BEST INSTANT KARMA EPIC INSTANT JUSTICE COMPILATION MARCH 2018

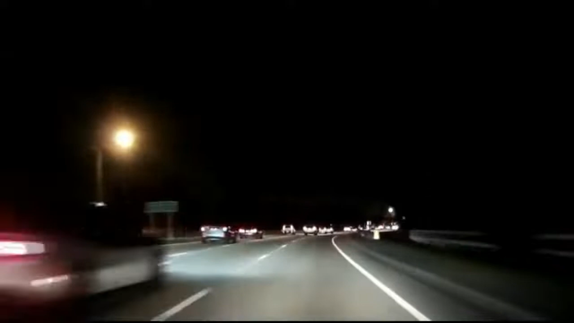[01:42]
Wow, man, you're going fast in your Dodge Challenger. Oh, God. He got pulled over.